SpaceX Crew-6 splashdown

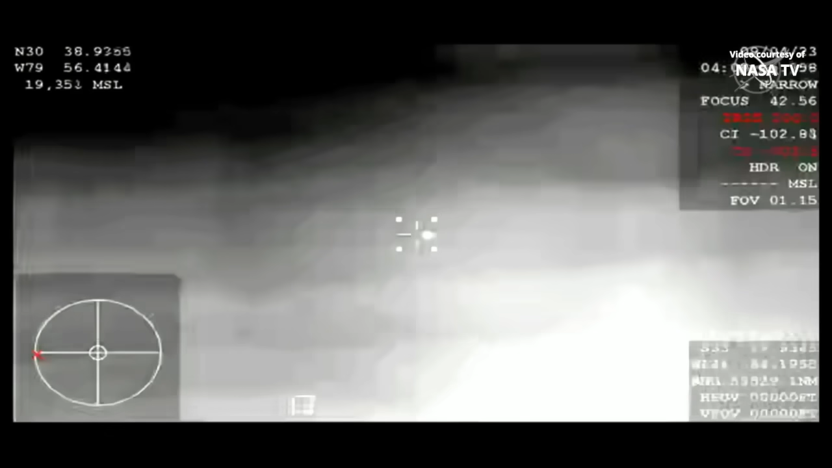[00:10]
That's right. This is a high altitude aircraft that has thermal imaging, so we're able to get some of those views.
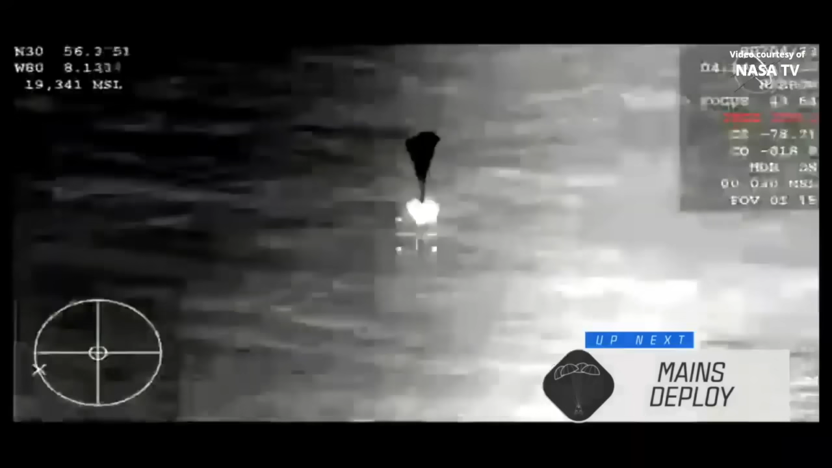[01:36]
just like so, and release the four parachutes. Now deploying.
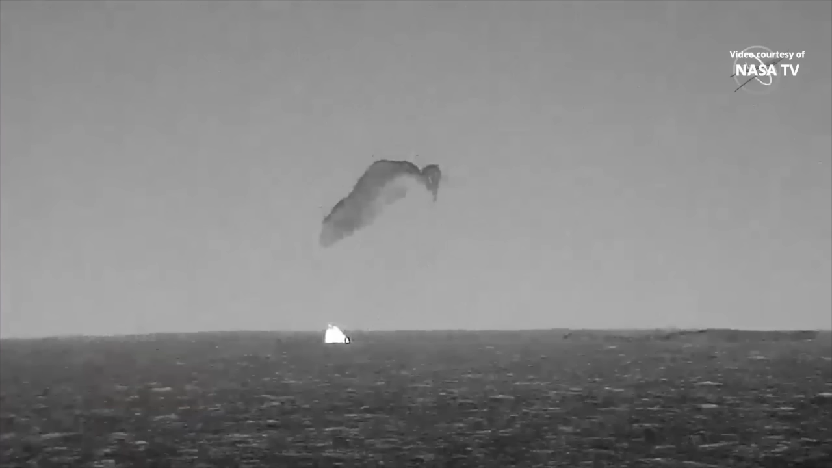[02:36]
You're in water ref, Dragon. Copy splashdown, and we see main chutes cut.